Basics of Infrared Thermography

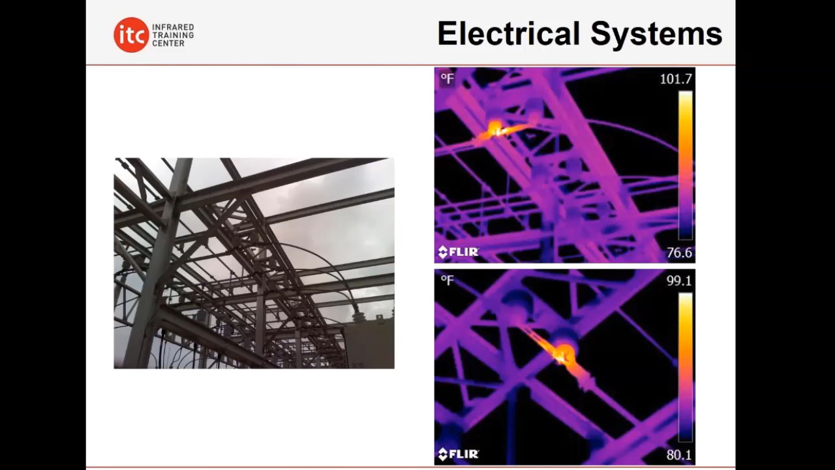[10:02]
In this case, it stands out very much so, a stark difference to the other two phases in this particular example. But it's also used on things like electric motors for the overall temperature of the motor.
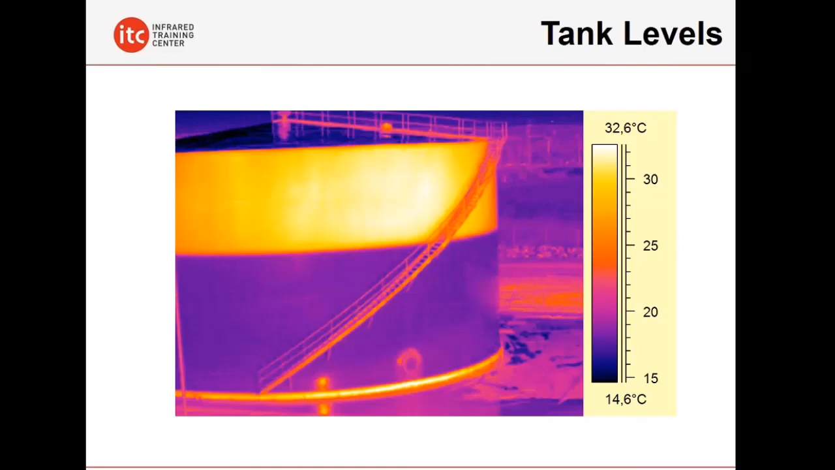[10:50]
On screen: scale top 32.6°C, scale bottom 14.6°C
Infrared used very successfully in the right conditions to locate tank levels, but also the presence of sludge in these vessels as well. Valve operations. On the lower right here. A valve that was in the open position. It was actually physically open. It visually confirmed it was open.
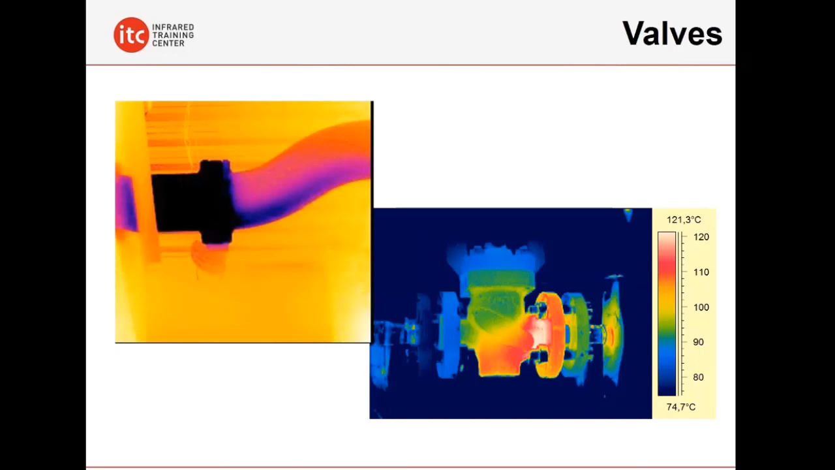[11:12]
On screen: scale top 121.3°C, scale bottom 74.7°C
But with infrared, we can see that the valve actually appears to be closed. Something that we can use infrared for very nicely, or possibly a leak or a bypass, let's say.
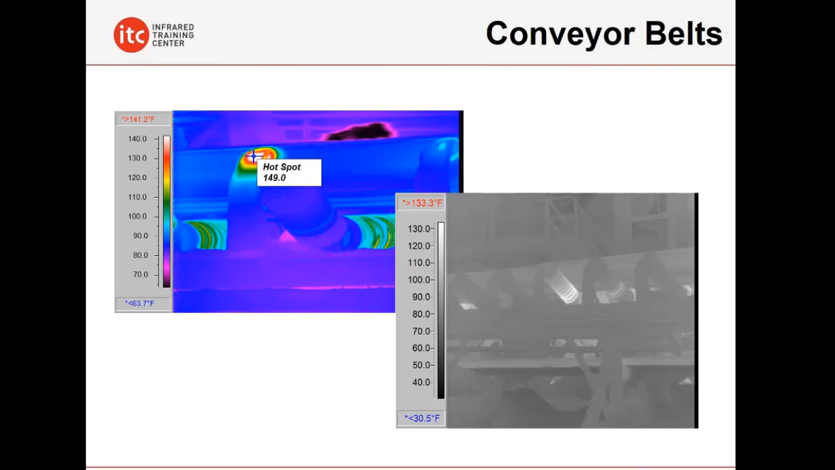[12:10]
It could be some other faulty part where the bearing is seized up. But it does tell us, or at least leads us onto the fact, that something is amiss that we need to look at and investigate more closely. Something you're not going to be able to do with the naked eye. This is a large rotary kiln. It could be at a cement plant or with these rotating furnaces. It has a refractory that's obviously in place to prevent the outer skin of this vessel from failing. But if you have that refractory breaking down and you've got an increase in heat transfer, the outer skin starts to heat up. It starts to get soft. It could potentially bend or even fail in its entirety.
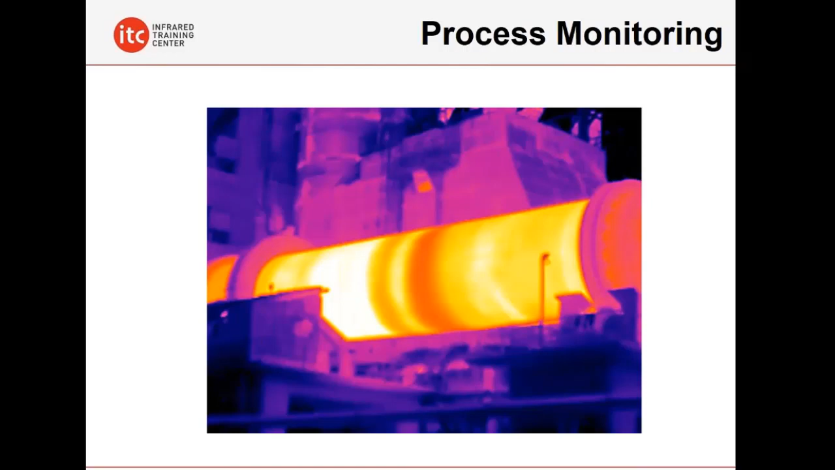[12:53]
And that can become a very expensive, very costly problem. Infrared can find us where we're having issues in refractories such as this or large furnaces or boilers or you name it. And then, Rory, this is a situation you might be involved with with building applications. Whether it's summer or winter, IR is used very successfully to look at the building envelope for insulation-related issues. In this case here on the left, in warm weather, we've got missing insulation or perhaps it's settled. And we see a greater transfer of energy. The tops of the cavities are warmer, meaning we're gaining more heat into the building. On the right, we're losing more heat. More heat is leaving the building in a cold weather climate because of missing insulation in the tops,
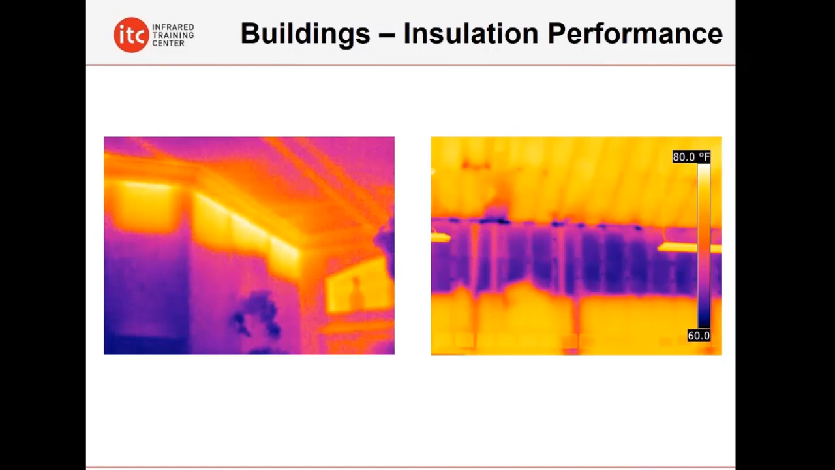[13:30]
On screen: scale top 80.0°F
halves of those cavities that we see there on that wall. And again, in level one training, we talk about the conditions that are needed to look for these types of problems, the patterns that will show up, and the limitations of the technology as well. And even though I said earlier we can't see air with infrared, we can see the effects of air leakage, whether it's warm air infiltrating in. Again, on the left, this is through a vent in a sort of a warm weather climate where we've got a bypass from the attic and a building being under negative pressure. Warmer air is coming in and washing into the house, washing into the room or on the right.
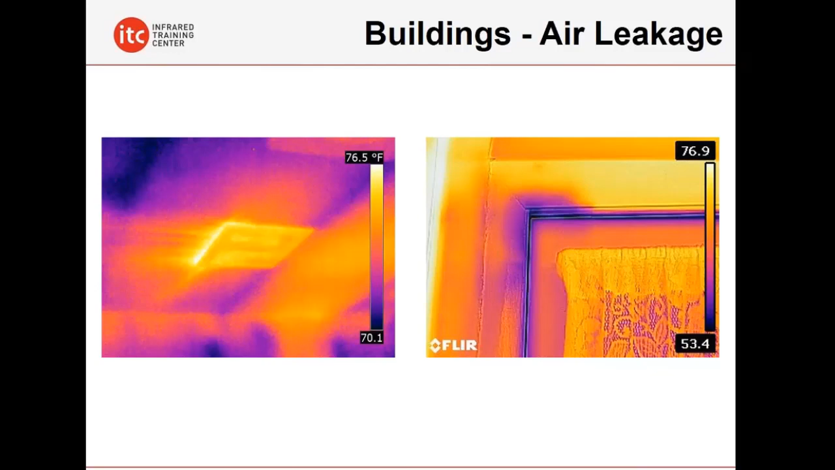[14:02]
In a cold weather situation where air is infiltrating in around a door here that doesn't have weather stripping properly installed, we can see the cold air cooling off the trim. And then for moisture applications, water that is intruded into a roof membrane, because of a breach in that membrane, the water collects in the insulation underneath that membrane. It sits there. The sun then affects the temperature of the roof, heating it up. And as the roof cools off, areas of wet insulation tend to stay warmer longer into the evening hours.
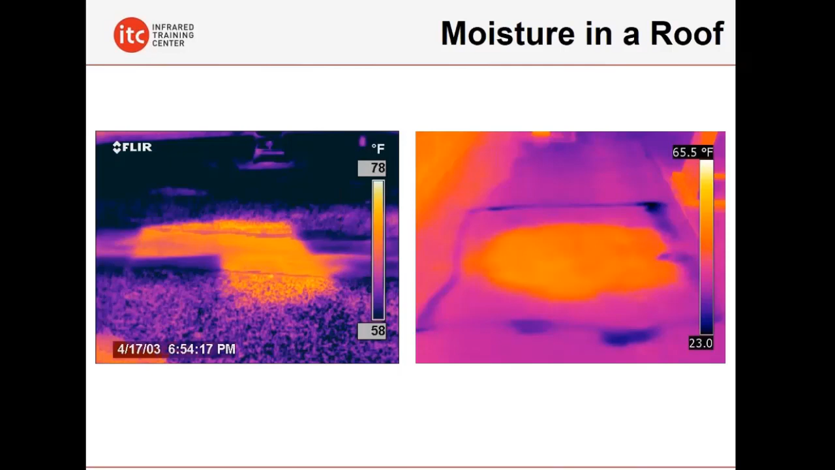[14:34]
So IR is utilized as one of the diagnostic tools that can be applied in building envelope work. In large industrial furnaces, we have a situation here with these furnace tubes, which can be carrying crude oil or perhaps water that we're turning into steam. These tubes can get coated with a slag that will build up. This sort of scaling that can happen on these surfaces can affect the efficiency of the furnace. Coking on the inside of these tubes, again, also can affect the structural integrity of these types of devices.
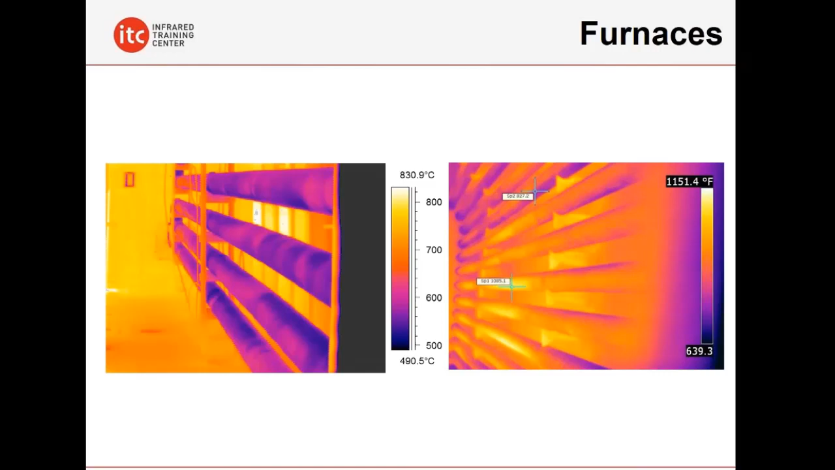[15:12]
And what can happen there is you can have catastrophic failures that can also occur. And so IR is utilized in this situation, a type of mid-wave thermal imaging system that can actually see through flame, to better diagnose these problems before they become big headaches. In the paper industry, this could be toilet paper, or paper towels, or newspaper, printing paper. The darker areas here represent potential moist areas that aren't drying properly. This is something where IR is used in more of a process control situation, where if this was a product that we were manufacturing, that moisture can be detrimental to the quality of that product.
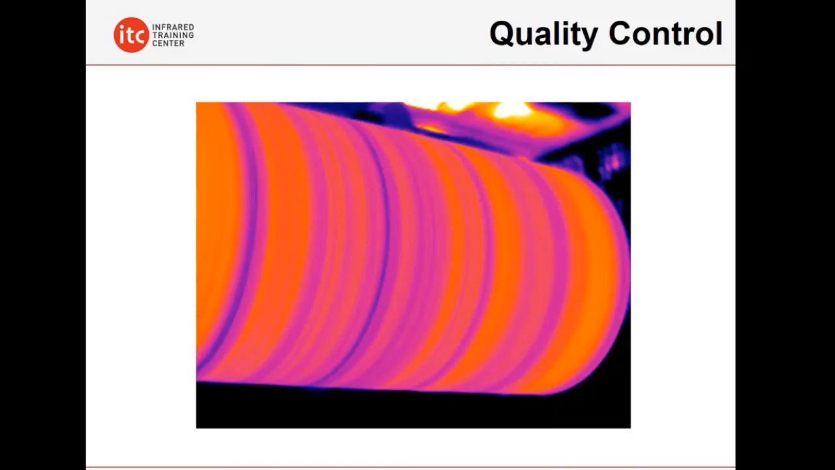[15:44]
IR can then be used to make sure that things like the dryers are functioning correctly, so that we don't have a loss in this situation. Same thing with maritime applications here. It could have a leak in the side of the hull of the boat, and that leak, because the boat either ran aground or bumped into something,
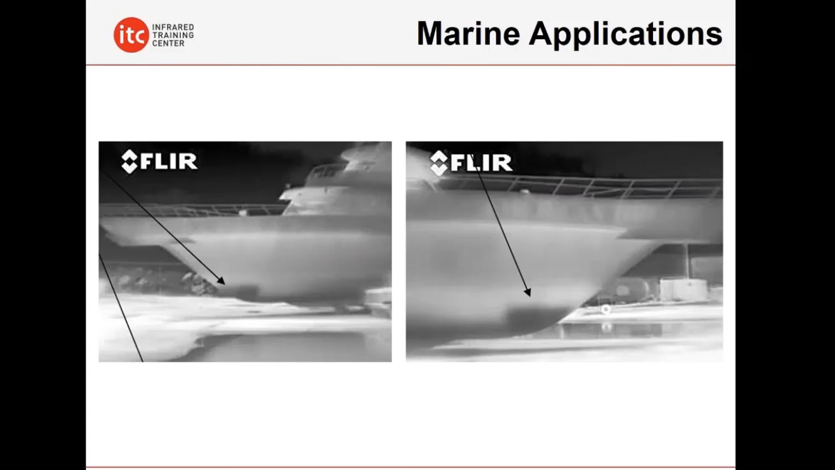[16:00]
infrared is used to detect problems with boat hulls and maritime applications. And there's also gas detection, as we see here, most of which are mid-wave thermal imagers, can actually detect a variety of different gases.
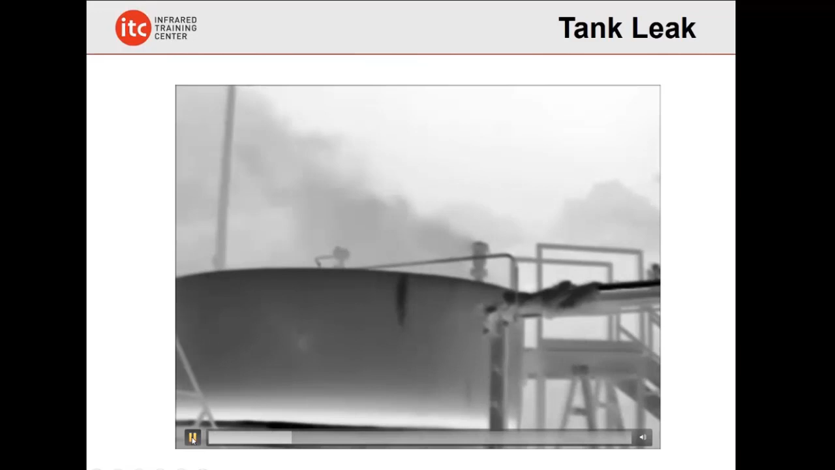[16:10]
In this case here, hydrocarbons like propane,
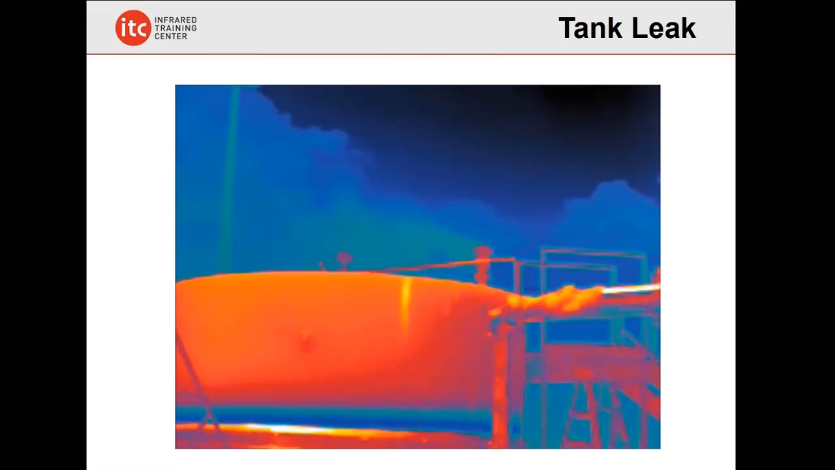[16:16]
hexane, butane, which don't show up visually, can't be seen with a naked eye, but thermally we can detect this due to the nature of the gas and how it responds thermally in a very specific mid-wave length of infrared. A great application here, optical gas imaging,